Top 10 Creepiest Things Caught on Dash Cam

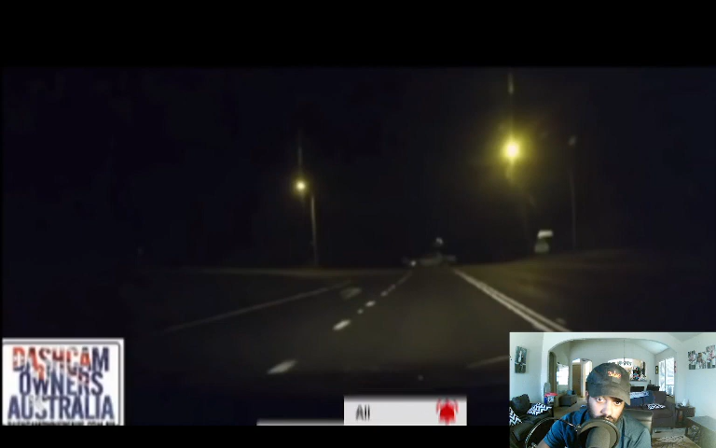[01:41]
A hooded man then approaches the car, and the driver slows down. As the car passes the hooded man, he screams into the window, and the driver speeds away in total fear.
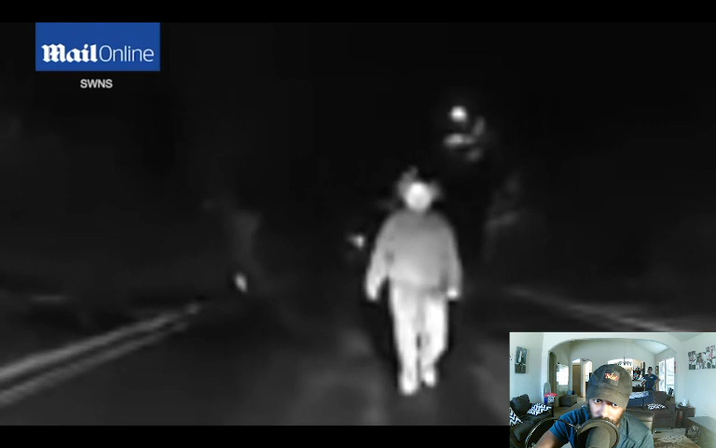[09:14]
The clown then waved at the car before running towards it. This has to be one of the spookiest. Yeah, he would have been a speed bump. But also one of the most dangerous, as evidenced by the Yorkshire clown almost being run over. Before we continue, be that's sure to crazy. Subscribe to our channel and ring the bell to get notified about our latest.